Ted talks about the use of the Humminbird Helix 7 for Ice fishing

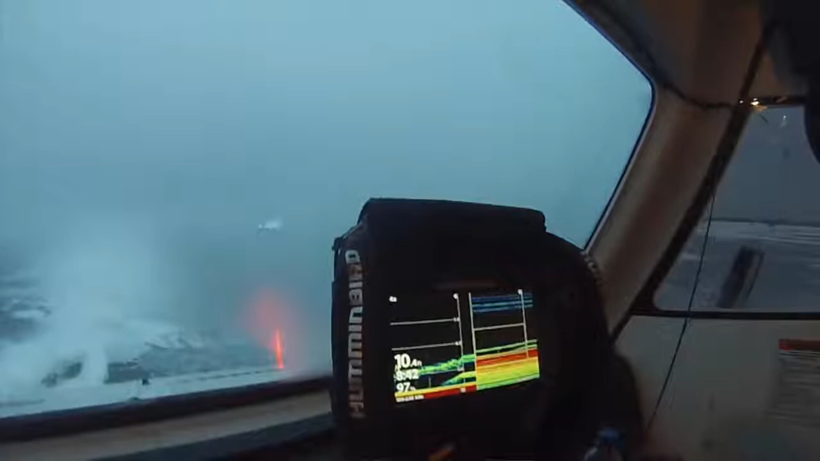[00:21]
expanded view on the bottom and we're catching most of the fish on the bottom and marking most of oh there's a fish right there you can see he's kind of looking at my lure my lure is sitting there I'm jigging it a little bit and then hell he's just bit it I got him in I've got him you hit that lure and spoon I guess I've got a spoon